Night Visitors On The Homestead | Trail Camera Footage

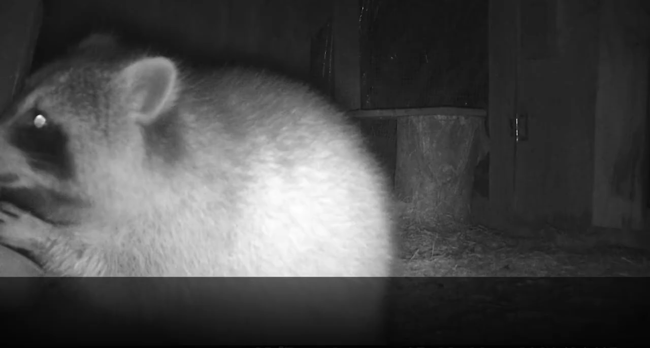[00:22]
Come on in, Edith. It's just a game camera, Edith. It's fine. They won't know who we are with our masks on. Nom nom nom nom nom nom nom nom nom nom.